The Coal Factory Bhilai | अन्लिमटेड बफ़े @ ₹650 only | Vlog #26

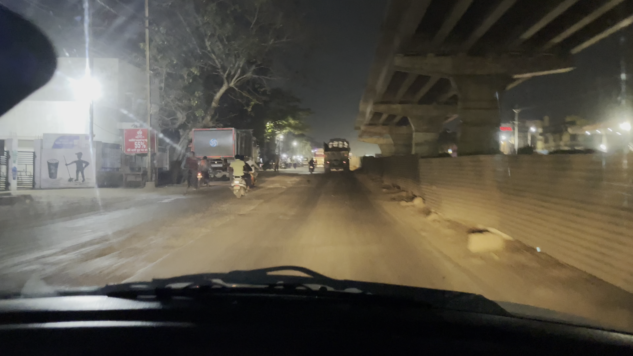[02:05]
ok this road coming, it will come to the royal town the front road, it will come to the raipur And we are coming from the other side and on the right side is the hotel Ashish